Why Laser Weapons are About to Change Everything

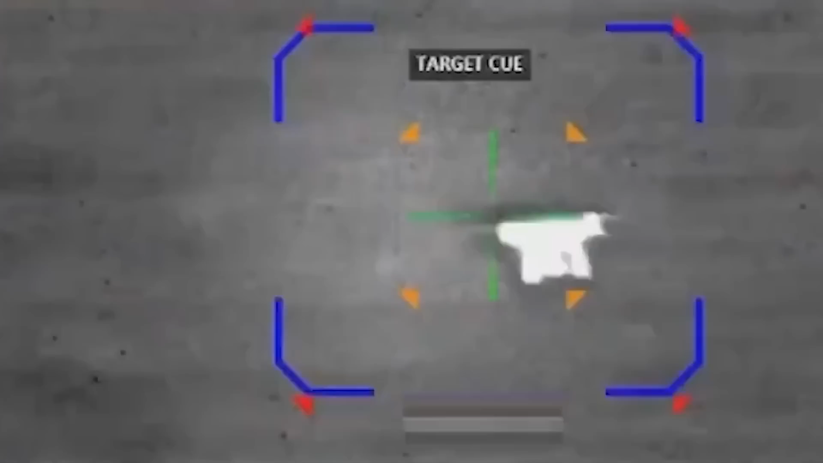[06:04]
Fused with AI targeting and tracking to assist operators in hitting a fast-moving target,
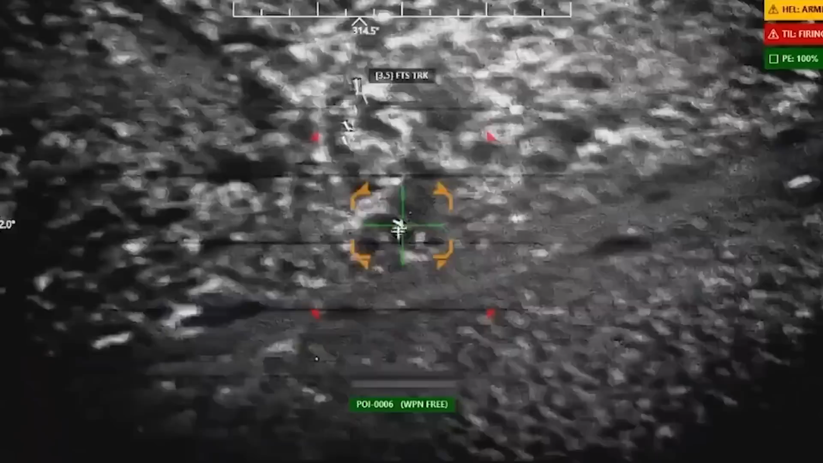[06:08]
high-energy laser weapons cook the incoming devices mid-flight.
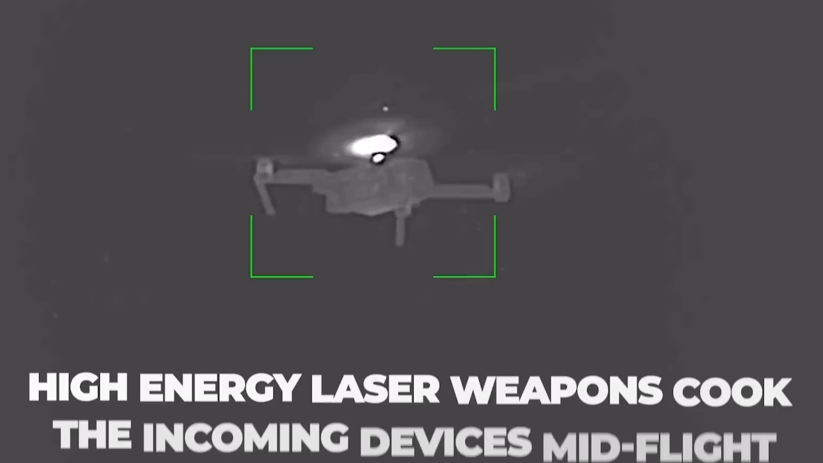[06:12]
Devices with carbon fiber and plastic components like drones are especially susceptible to
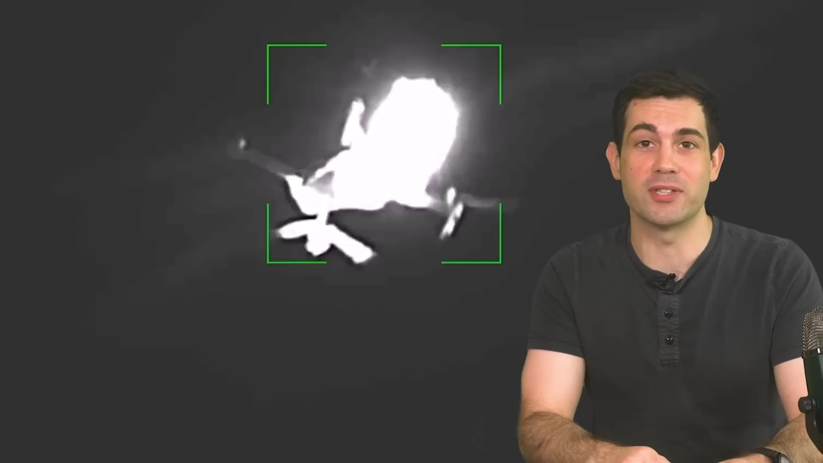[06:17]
these weapons as they're not so resilient to heat.